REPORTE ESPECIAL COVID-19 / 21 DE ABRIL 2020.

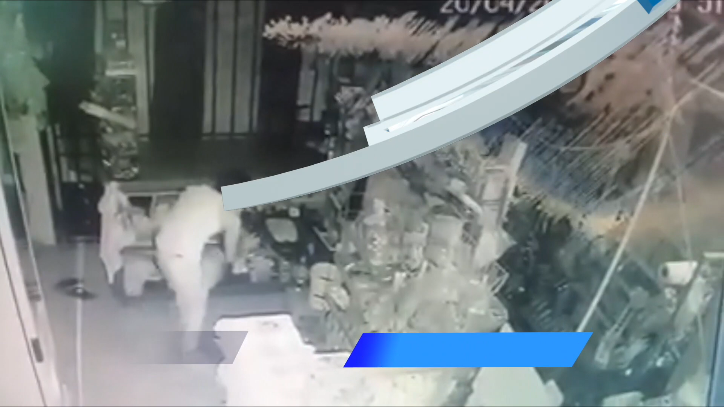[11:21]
Alrededor de las 3 de la mañana del domingo, las cámaras de vigilancia captaron el momento en el que un muchacho vestido con sport color blanco ingresa a un local,
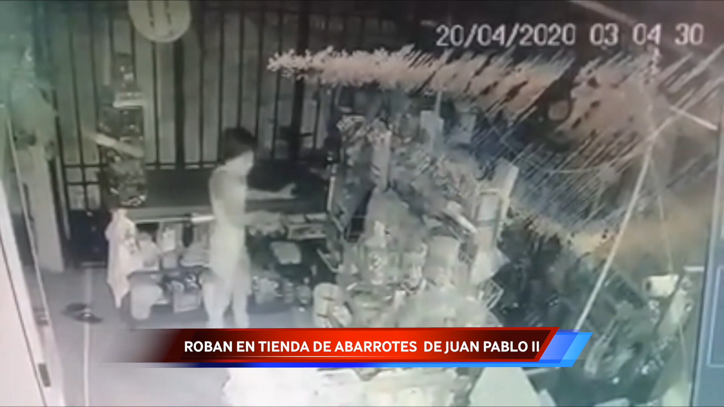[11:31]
revisa las pertenencias y se apodera de cajetillas de cigarros, 1,500 pesos, así como también una tablet, propiedad de la señora. Luego de unos 9 minutos, el ladrón escapa. Ante esto, la señora se encuentra muy molesta porque dice que su situación económica ya era difícil por la contingencia del COVID-19. Y con esta pérdida, las cosas para ella empeoran.